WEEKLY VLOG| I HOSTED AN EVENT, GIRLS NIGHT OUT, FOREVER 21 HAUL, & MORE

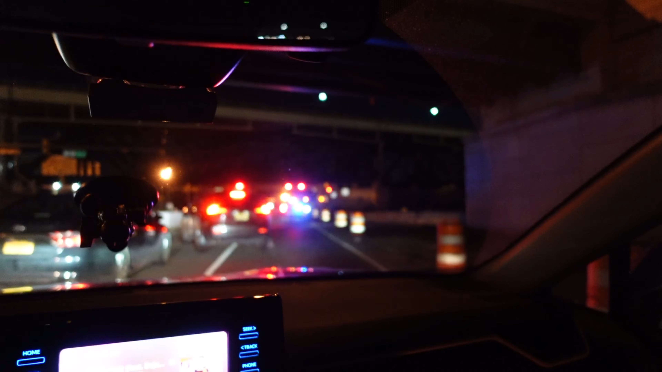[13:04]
And there's a car accident happening in front of me, so I've been kind of like sitting here, but these two guys, hold on, let me see if I can zoom in, because the cop car lights is so loud, like so big. But these two guys, they got out of their car. They're parked like far behind me. Yeah, like, let me show y'all.